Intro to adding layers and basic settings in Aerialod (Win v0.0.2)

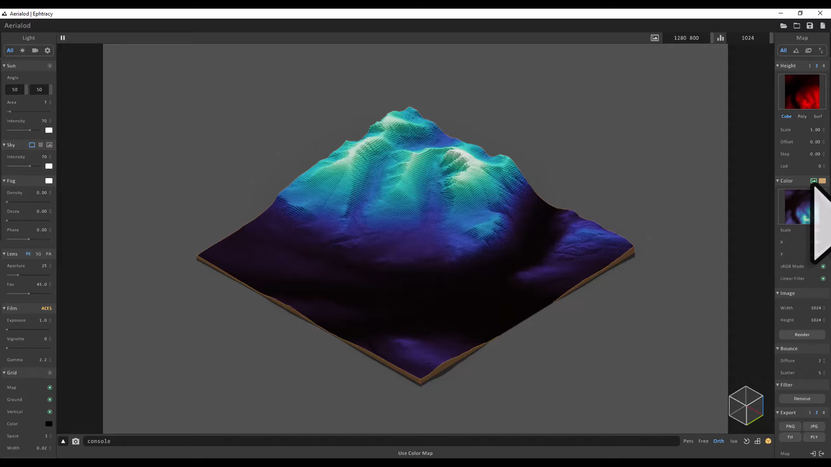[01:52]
It knows what it should be. That's because I created these files in QGIS and they were geo-referenced and they were in the right place. But sometimes when you add a color overlay, that's not the case. It might be a different size or in a different location. So to show you this, I'm gonna click on the color box again, and we're gonna add in the Ben Nevis satellite small image.
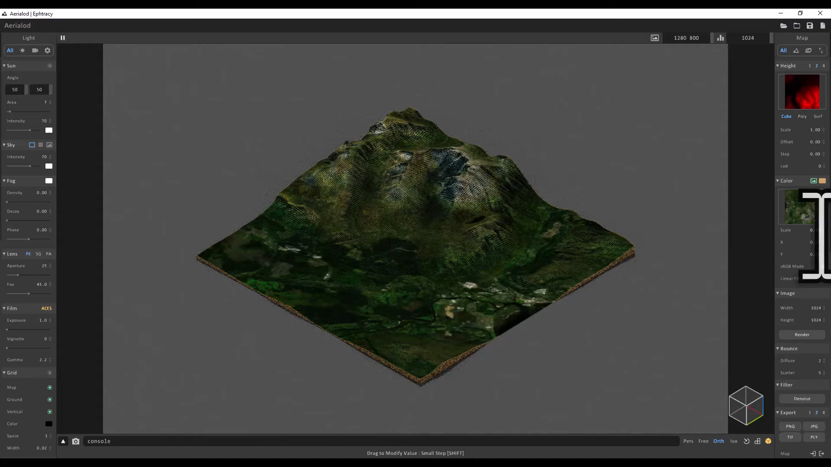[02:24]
And then it's gonna be correctly overlaid. It is a low resolution file, which I provided just so it works quickly. And sometimes you will have to match a color layer more manually in terms of its position.
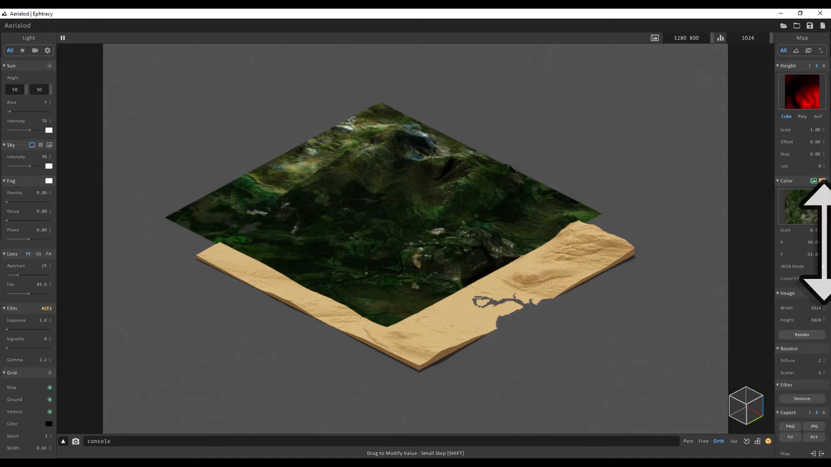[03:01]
But you can move the position of the color overlay like this. In our case, so we don't need to do that. But that's how you would do it if you needed to.